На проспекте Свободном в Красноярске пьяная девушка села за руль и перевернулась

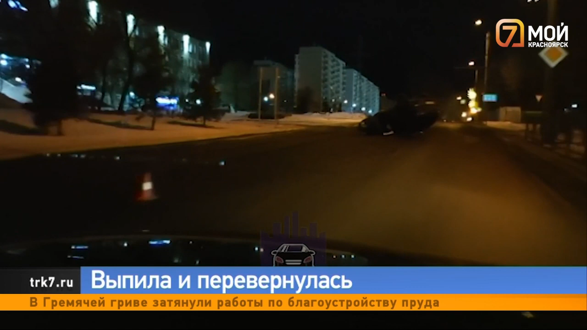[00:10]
Автоинспекторы пояснили, что девушка ехала в сторону Свободного, но врезалась в ограждение. Сама владелица иномарки получила небольшие травмы, ее увезли в больницу.